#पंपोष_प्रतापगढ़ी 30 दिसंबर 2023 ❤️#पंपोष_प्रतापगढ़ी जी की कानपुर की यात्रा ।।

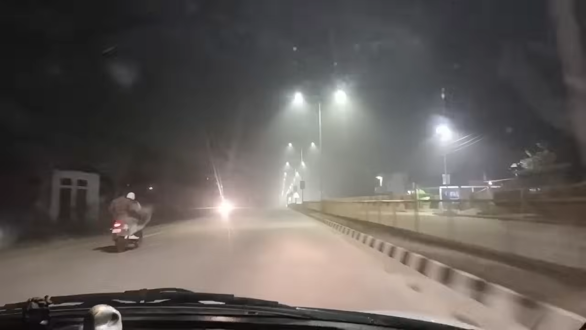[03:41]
सोना ना यार भाई नहीं। इस समय हम लोग जो है भूपिया मऊ से आगे राजगढ़ पहुंचे हैं, आप लोग देख लीजिए।